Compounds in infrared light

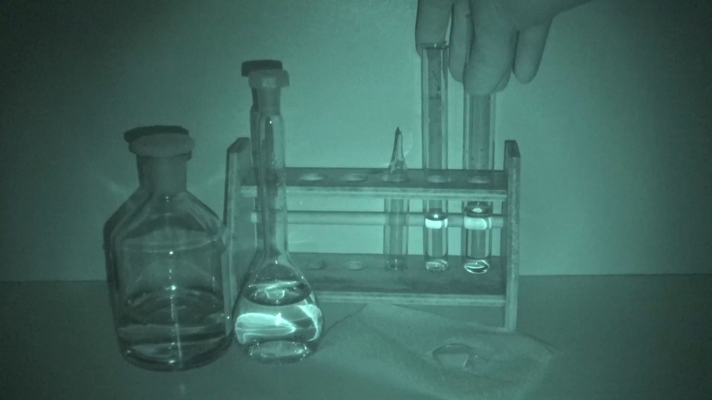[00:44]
To me the most interesting samples were the three ones in the test tube stand. These all seemed to be clear liquids where the last one was in a closed ampoule which might be a hint on what might be inside.
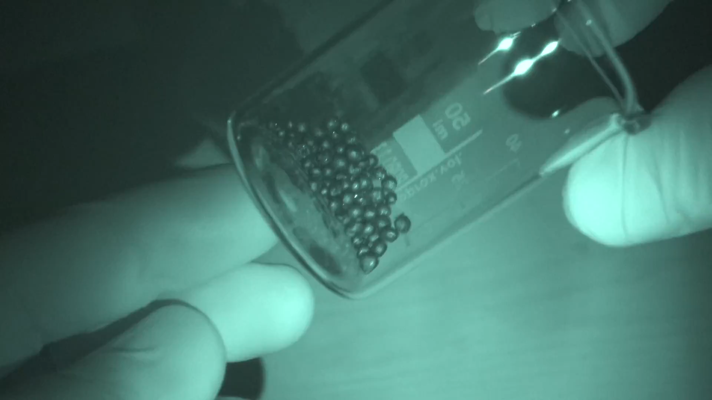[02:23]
Unfortunately it is also opaque in the infrared light.
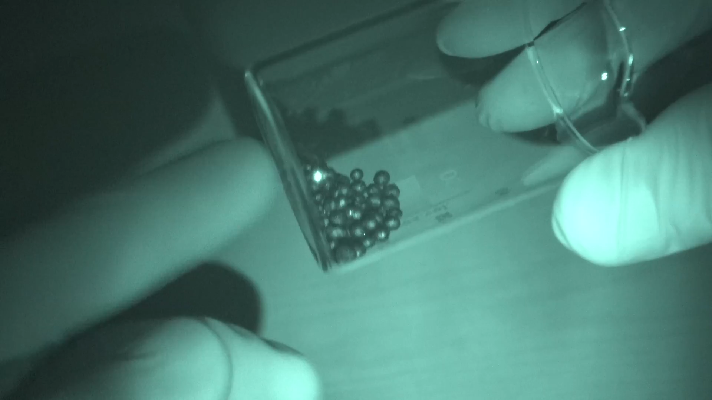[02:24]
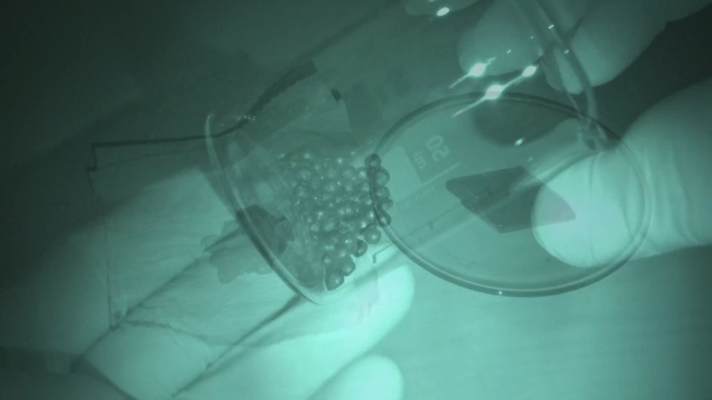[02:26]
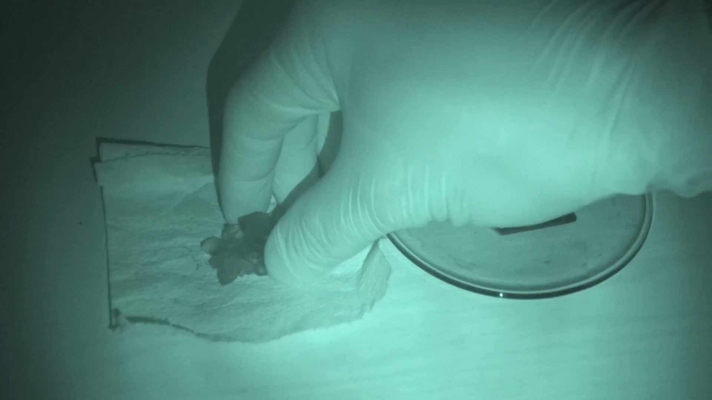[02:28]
Here are two more samples of crystals where the second one was more interesting than the first one.
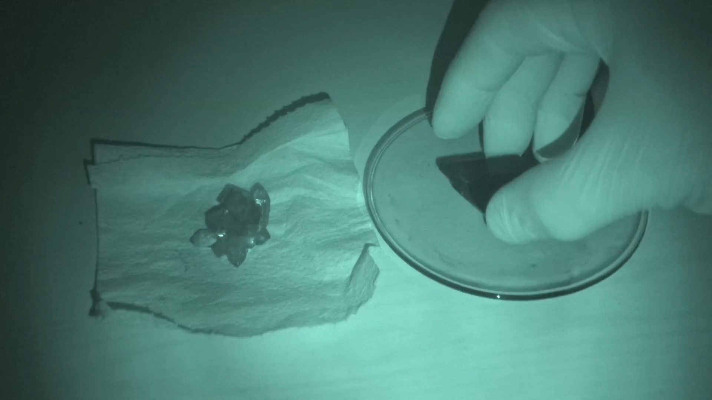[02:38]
This did obviously absorb the infrared light very strongly so it was opaque in it.